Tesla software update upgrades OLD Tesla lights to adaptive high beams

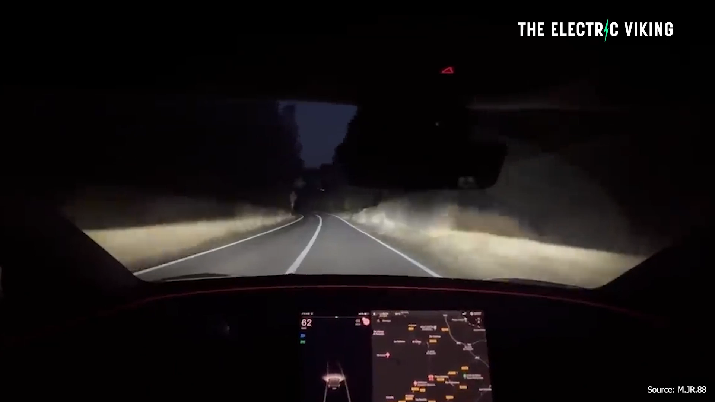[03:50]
and automatically adjust the high beams to reduce glare for them. It can point them in different angles, essentially. The release notes point out that by selectively dimming individual pixels of the headlights, the high beams stay on much more often for greater nighttime visibility while adjusting for those outside the vehicle.